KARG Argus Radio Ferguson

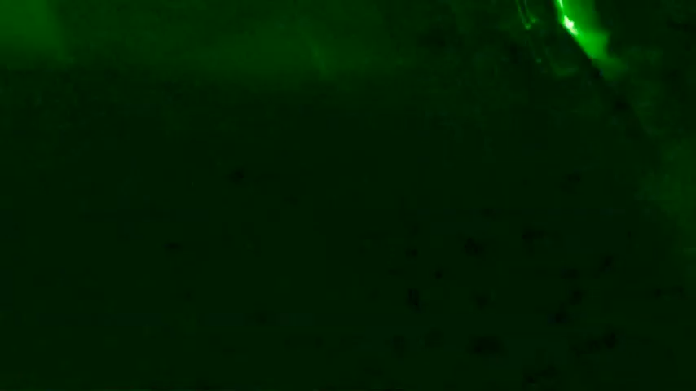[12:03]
They are continuing to advance down the street.
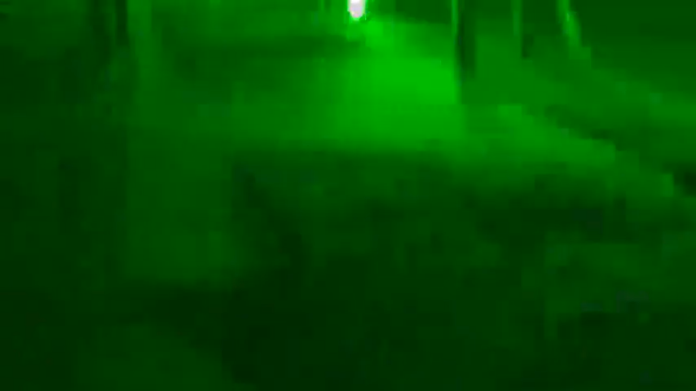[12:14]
The crowd continues to disperse as the St.
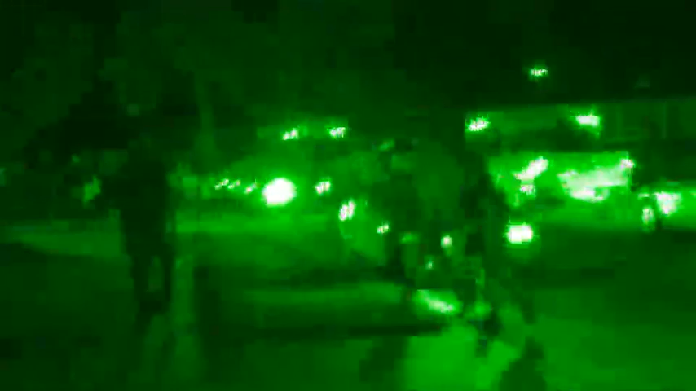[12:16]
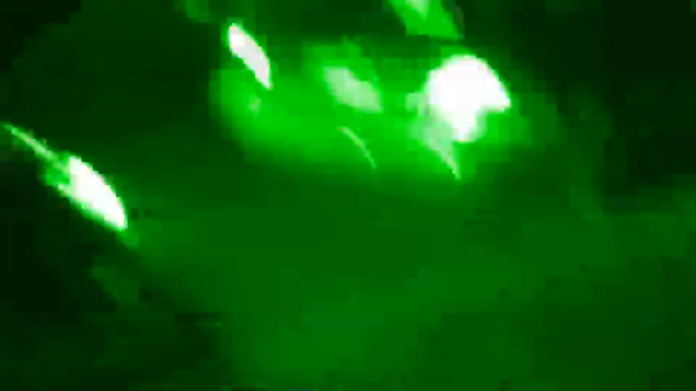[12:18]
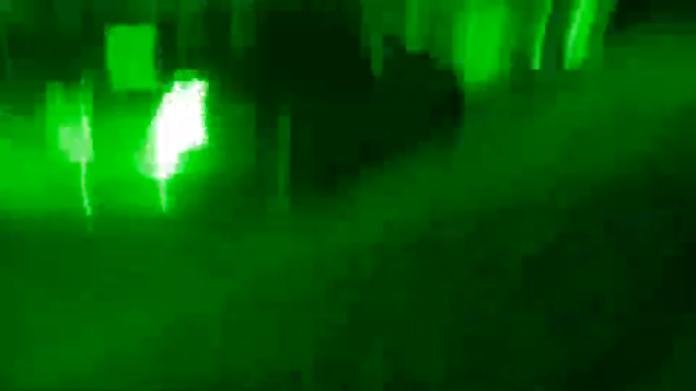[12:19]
Louis County Police Department continues to fire rounds into the crowd in this neighborhood.
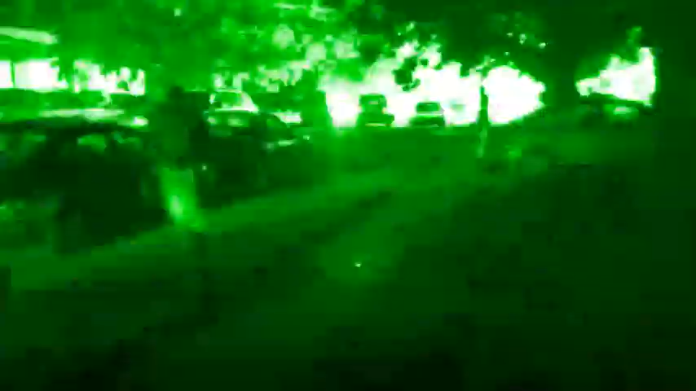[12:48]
They're continuing to fire into the neighborhood. We literally have nowhere to go.
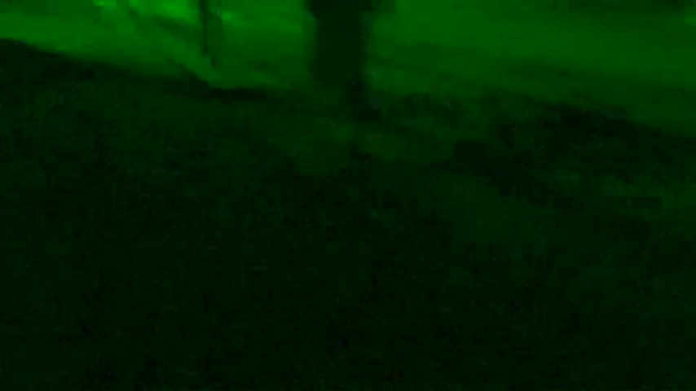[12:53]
We've been cut off from our news vehicle and being forced into a neighborhood.
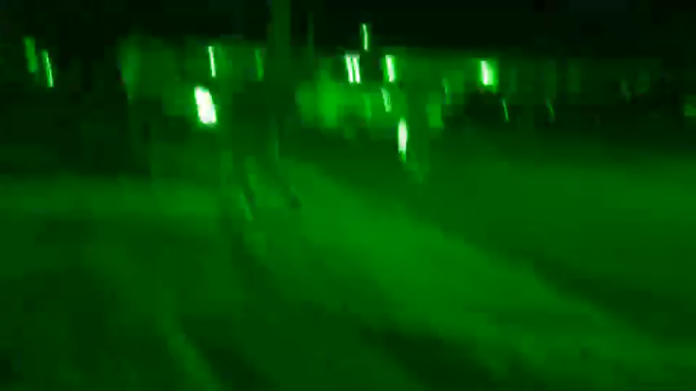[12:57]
They're coming down the street. They're coming down the residence. You see them? There it is. There's the smoke.
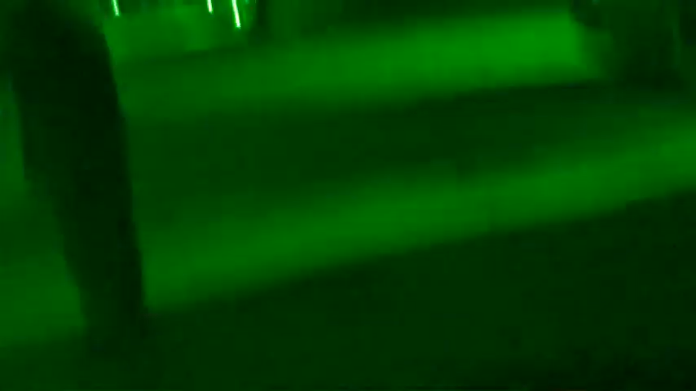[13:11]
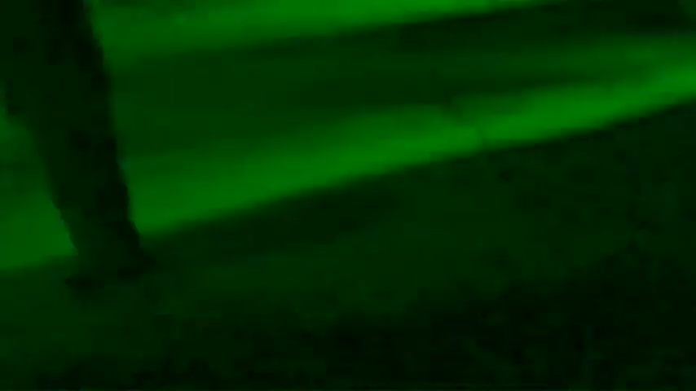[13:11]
It's so thick. We're going to continue to record and bring this to you live from Ferguson, Missouri.
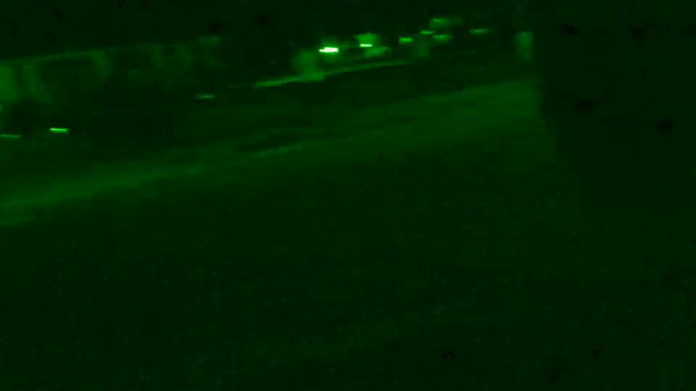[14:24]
Right in that white car, right in front of that white car, thug.
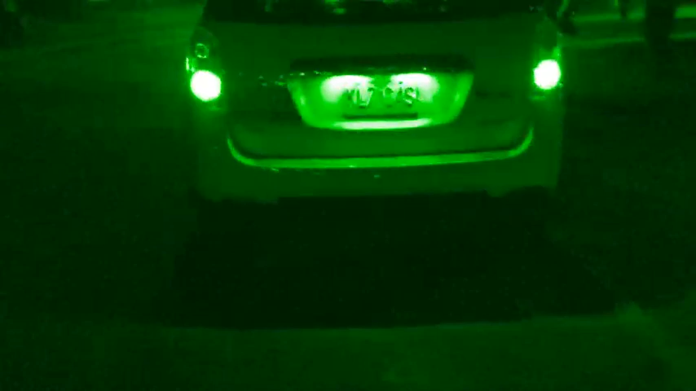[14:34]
KMOV News Radio was lucky enough to get to their vehicle.
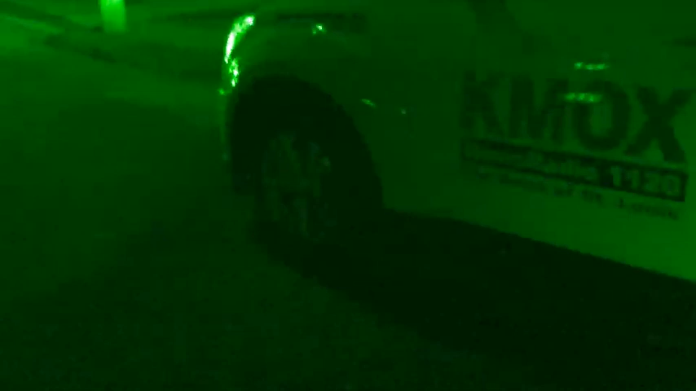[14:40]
We are trapped away from our vehicle. The helicopter is still circling around the
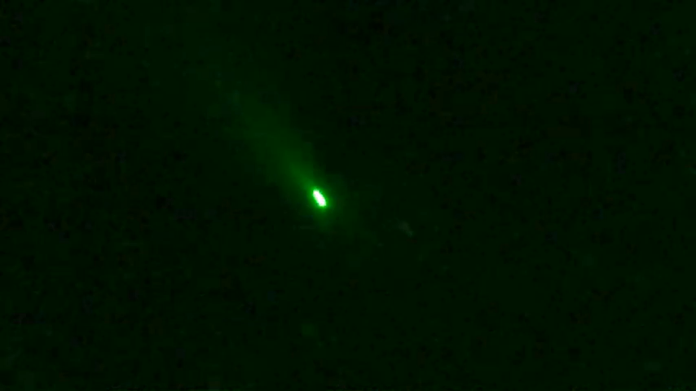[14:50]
neighborhood as
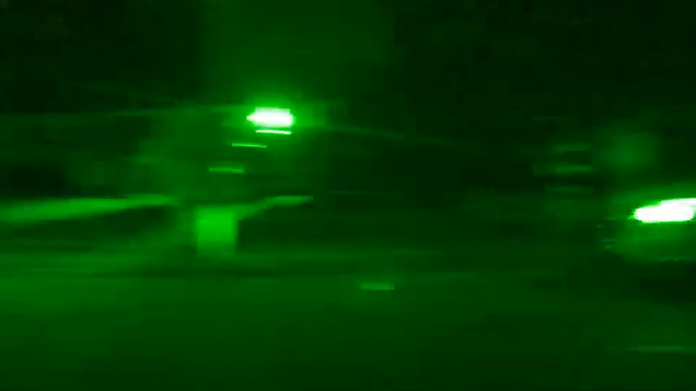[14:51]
they have fired tear gas down the streets of this quiet residential neighborhood.
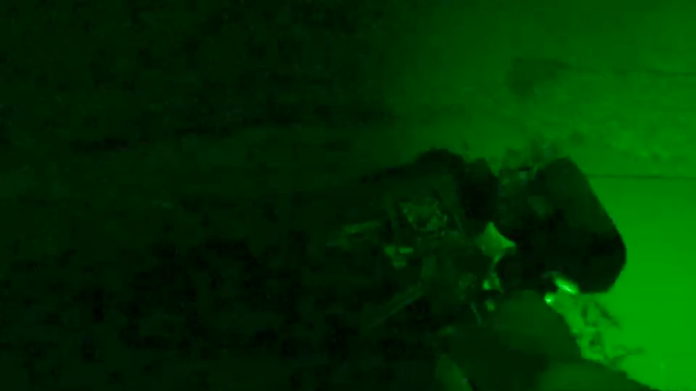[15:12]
Our video camera is damaged, but we continue to broadcast from our backup. Break that shit down, get more out of it. Hit it on the ground, get some more out of
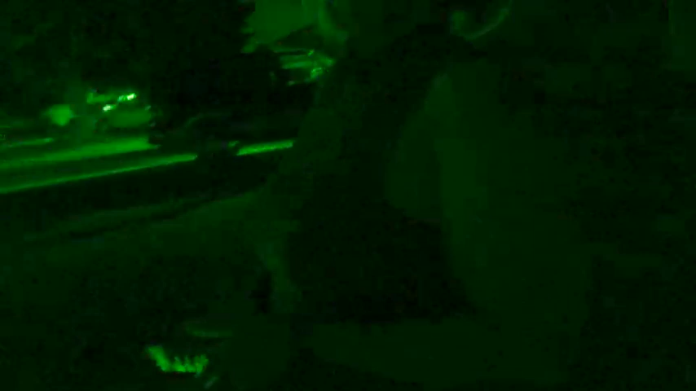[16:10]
Louis County Police Department is going to? St. Louis County Police Department started this shit. Nobody committed a crime. Why are they telling people to disperse? That's what I'm not understanding. Why are they telling them to disperse when they're not committing a crime?
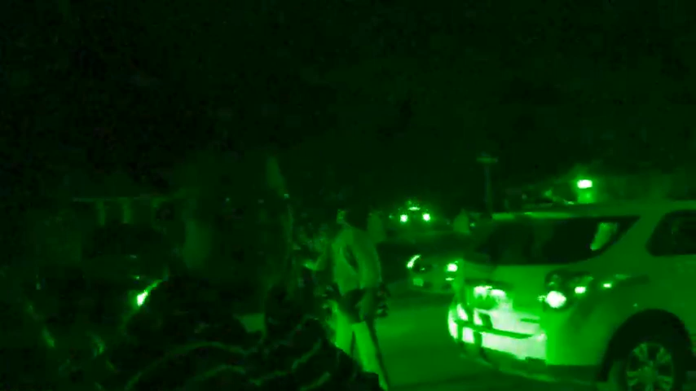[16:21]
Don't put me on the news. My job is fire me. I'm trying to sue them now. There they go. They've just fired another round into this quiet neighborhood. But trying to get people dispersed. And nobody is even gathering. When the whole thing first started, for real, you can voice me, just don't put my face on there.
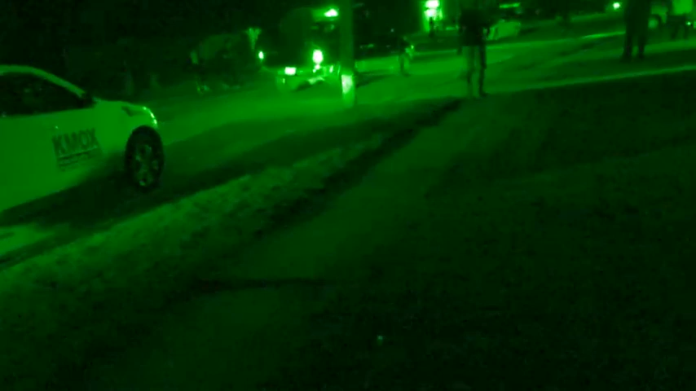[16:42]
When the whole thing first started, them kids were sitting in the middle of the street, Indian style, crisscross, apple right.